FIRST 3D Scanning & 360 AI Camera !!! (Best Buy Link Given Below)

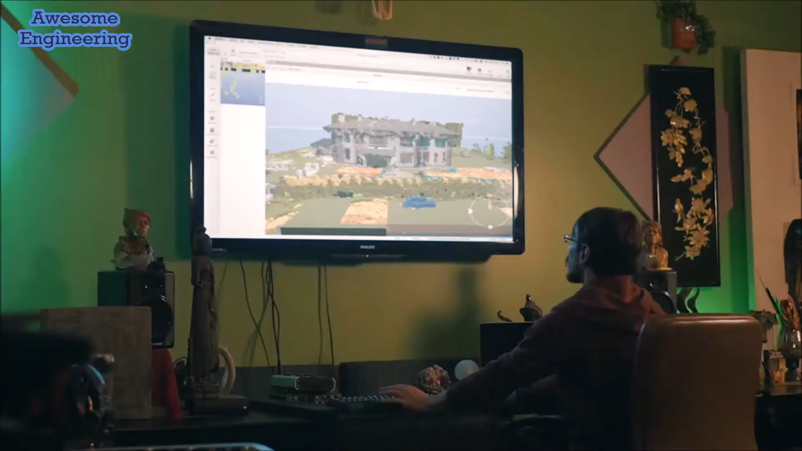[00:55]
on my computer and I can turn that file into a Minecraft world right away.